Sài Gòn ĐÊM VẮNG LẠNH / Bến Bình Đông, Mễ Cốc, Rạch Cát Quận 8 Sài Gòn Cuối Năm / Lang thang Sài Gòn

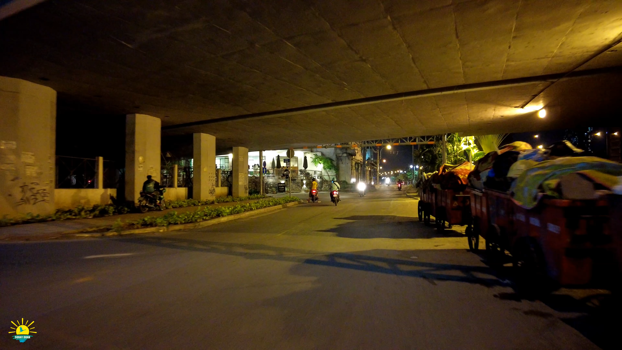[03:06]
Hình như mỗi năm thì mỗi teo tóp dừng băng qua cầu Chà Và anh chị ha.
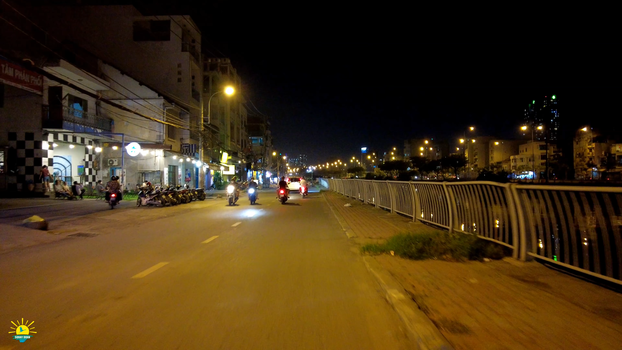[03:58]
Sunny rất là thích đi một cái đoạn ngay chỗ chợ Bình Đông. Nó có một cái khu vực phố lầu ngay chỗ con đường Lương Văn Can, ra bến đò Nguyễn Di để qua đình Bình Đông đó. Trời ơi, cái chỗ đó đẹp lắm. Nhưng mà trước khi mà tới điểm đó thì mình phải chạy từ từ theo như anh yêu cầu. Không có vấn đề gì đâu anh chị ha.
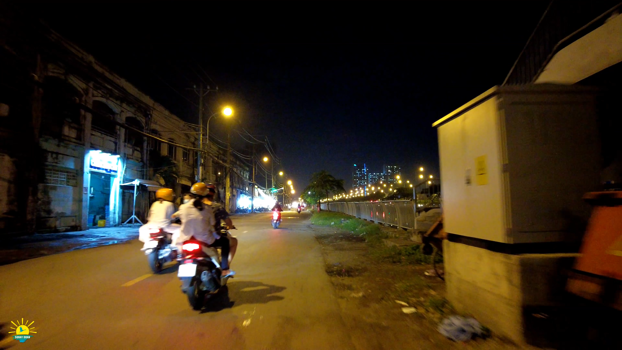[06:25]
Giờ nó dời qua bên đây cầu anh chị, chợ Bình Đông đó. Thì ở đây thì có những cái quán nhậu bình dân thôi. Mẹ bên trái sáng đèn, đây khu vực phố Lầu luôn nè. Đó.
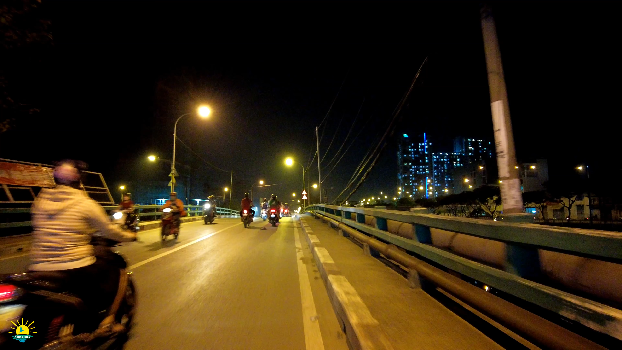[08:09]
Nhưng mà ngày xưa cái sạch, đây là cầu số 1 nha anh chị ha, sạch không biết là chừng nào tới, mặc dù là cước phí thì nó rẻ thôi. Bên phải là dòng kênh Tàu Hủ, bên trái thì mình có cầu ngang số 1, cầu ngang số 2, cầu ngang số 3 để đi qua dòng kênh đôi, nơi đó thì có bến Nguyễn Duy.
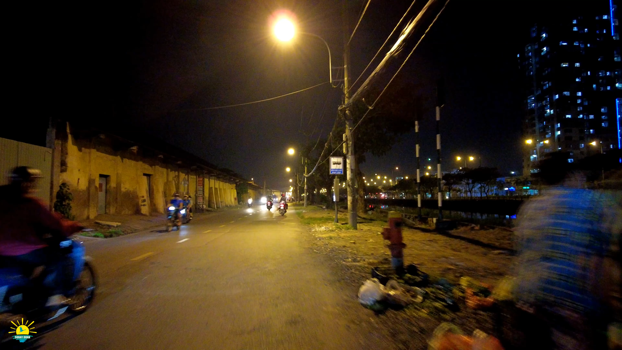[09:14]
Đó là một con kênh đào đó anh chị. Đây bức tường xưa cũ, nhà máy bột mì hiện tại. Bên kia là bến Lê Quang Liêm, ngày hôm nay là đại lộ Võ Văn Kiệt.
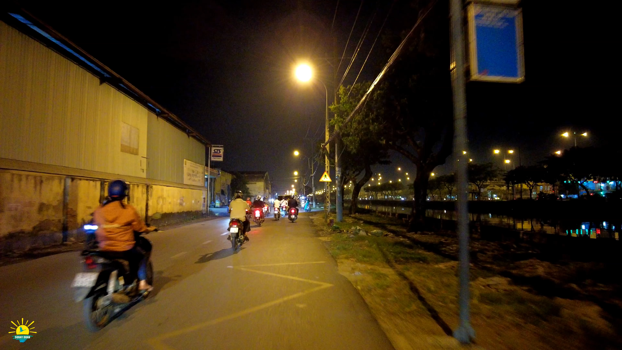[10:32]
Bây giờ bên đây cũng bớt ngập rồi anh chị.
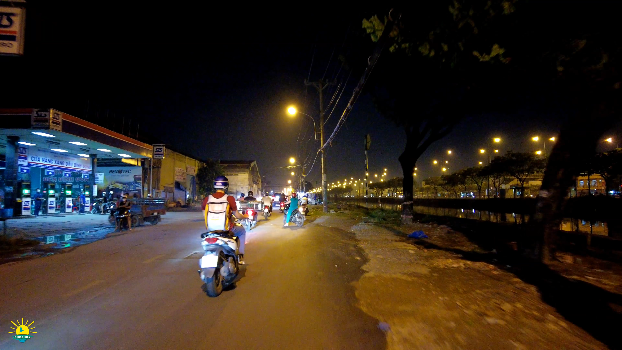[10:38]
Đây cái kho gạo mé trái nè, cái chỗ con đường Phạm Phú Thứ, cái cầu sắt chữ U năm xưa.
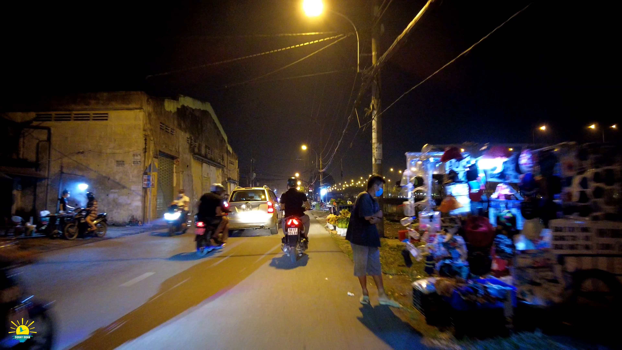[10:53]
Đó, đây thì bán rau, bán trái cây, bán dưa hấu, bán rất là nhiều. Mé trái thì có những con đường ngoằn ngoèo trong một cái xóm, đi vào đó giống như mê cung, sau đó thì đi ra bến Nguyễn Duy.
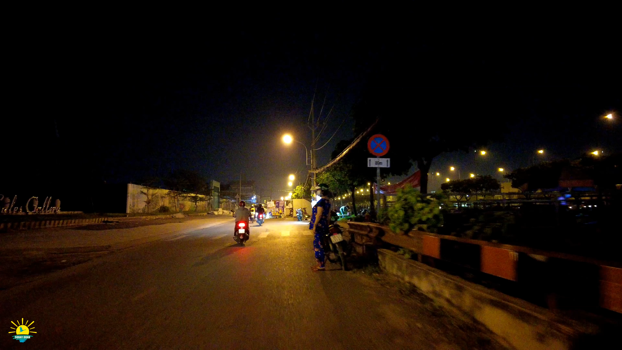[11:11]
Đây cây cầu ngang số 2, hiện tại là đang làm một cái gì đây?
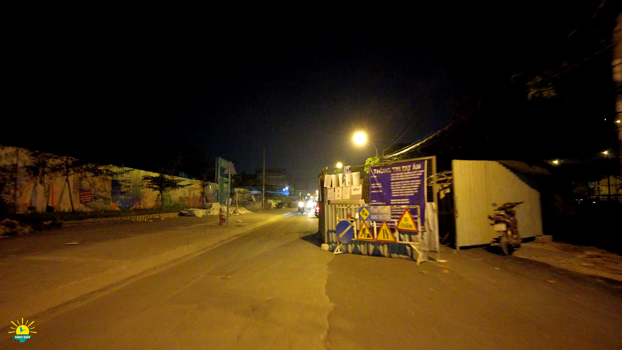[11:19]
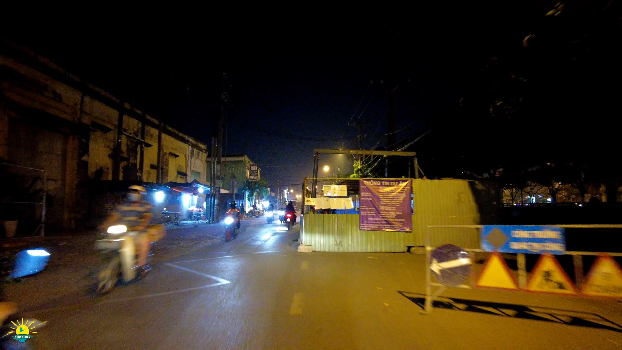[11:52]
Nhìn cái dãy nhà kho này cũng biết là nơi ngày xưa là sầm uất cỡ nào. Và đặc biệt khi mà vào đây thì ngày xưa đó, đa số là cộng đồng người Hoa họ sinh sống.
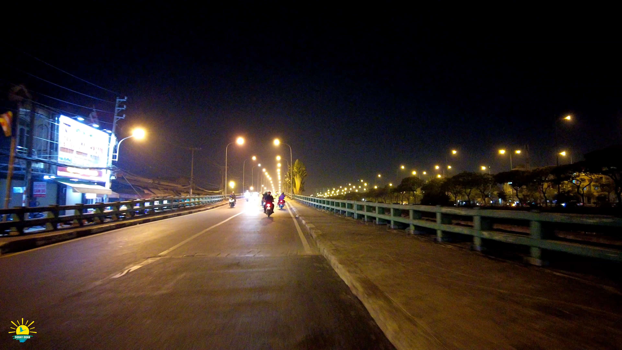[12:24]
Đây cái chợ Bình Đông mới là mé bên tay trái đó anh chị. Và những cái chợ này giống như ở chợ quê lắm, nó có những cái sạp bằng gỗ giống chợ quê. Mà cái chợ này thì hiện tại là các má các dì đi chợ thôi, còn các em là đi mo, đi siêu thị, có máy lạnh. Đi chợ cũng là một cái nét văn hóa cũng rất là hay anh chị, được trả giá, được giao tiếp, được trò chuyện.
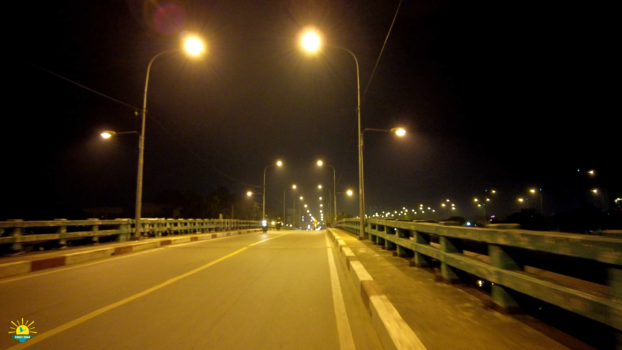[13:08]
Đây cầu ngang số 2, anh chị nhớ ngày xưa những cái cầu ngang số 1, số 2, số 3 đó là những cái cầu sắt.
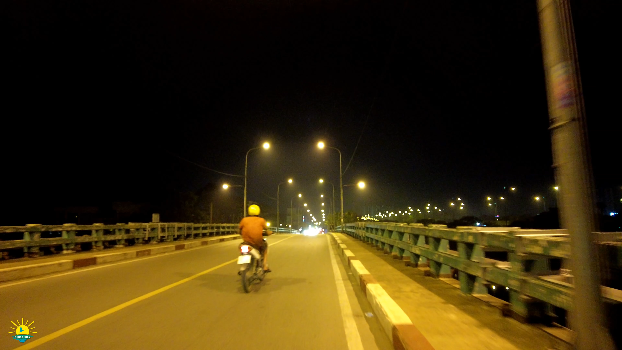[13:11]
Bây giờ có cầu bê tông. Nếu mà trong khu vực này mà những cái dòng kênh không bị ô nhiễm, làm lại giống như kênh Nhiên Lộc Thị Nghè và không còn ngập nước nữa thì ở đây một cái vùng đất cũng đáng sống anh chị. Nó nhẹ nhàng lắm, nó không có xô bồ, nó giống như một cái ngõ cục mà.
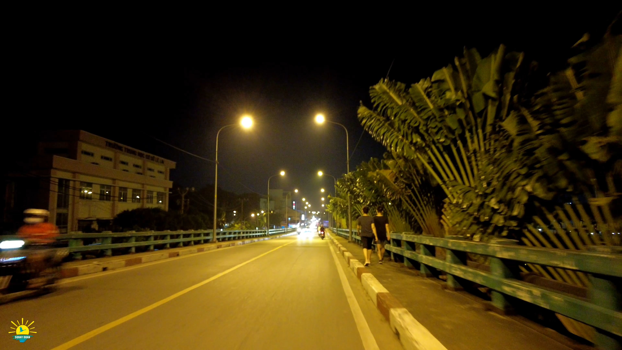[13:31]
Chính vì cái ngõ cục thì nó nhẹ nhàng. Những cái câu chuyện ngày xưa mà các bác người lớn tuổi kể hoặc là các anh đã từng sống ở đây thì nói thì trong khu vực này thì rất là hoang vu. Hồi nhỏ thì nhảy bùm bùm xuống sông tắm, bây giờ bùm bùm xuống sông là lát về đờn gãi. Máy bên trái là chợ Bình Đông đó gì, chợ Bình Đông cũ bây giờ trở thành cái công viên.
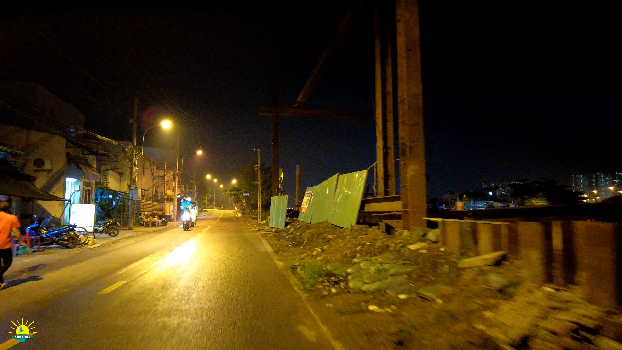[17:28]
Anh chị đón cái cầu này là tên gì hay không? Đây là cầu Vĩnh Mậu đó anh chị.
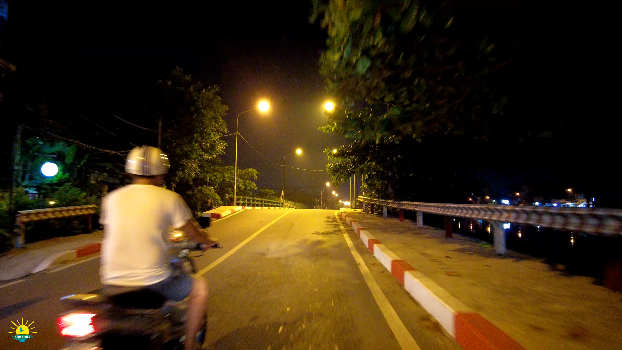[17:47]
Khi mà đi ngang qua cầu Vĩnh Mậu này, bên phải thì có một cái hàng cây điệp. Thì không biết ngày xưa như thế nào, hàng cây điệp đẹp lắm.
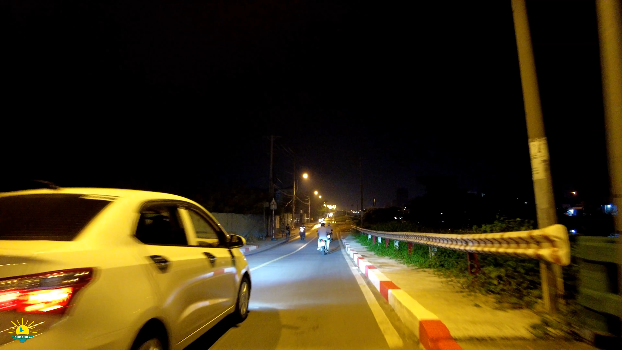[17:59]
Nó mát mẻ thanh bình, đặc biệt là lúc mà nước sông lên.
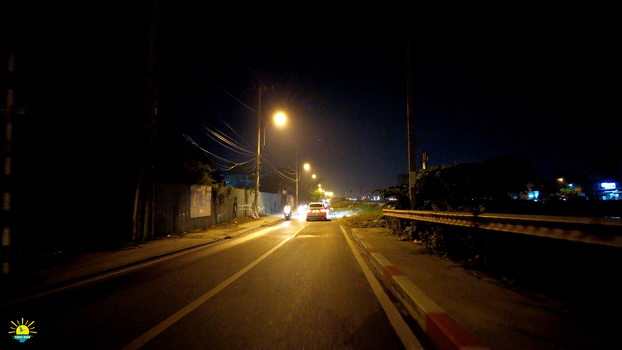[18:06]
Rồi ghe thuyền, những chiếc ghe bầu chở hàng chạy qua chạy lại. Nó nhìn rất là nên thơ, nhưng mà làm cái bờ bao, bờ kè, bờ đê đó, không biết dùng cái từ nào cho chính xác. Thì những cái hàng cây này bị đốn hạ. Anh chị thấy ở đây có một cái hiện tượng nước ngập.